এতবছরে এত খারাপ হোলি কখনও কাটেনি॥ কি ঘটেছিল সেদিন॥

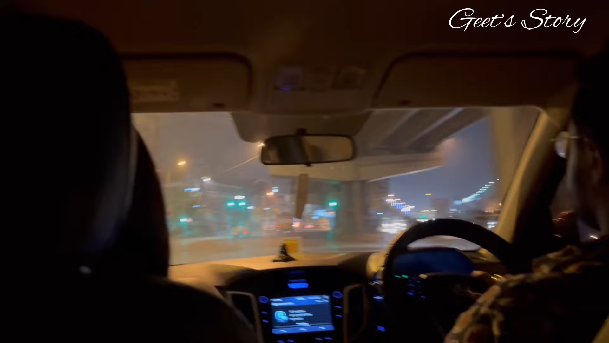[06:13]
রাত এখন 2:30 বাজে, আমরা হাইওয়েতে প্রায় পৌঁছেই গেছি।
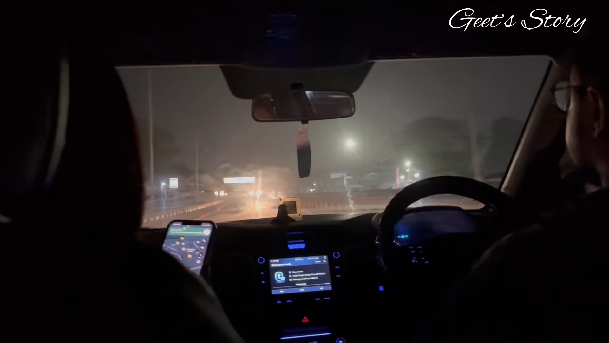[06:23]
এই যে আমি মায়াপুরে ঢুকে পড়েছি।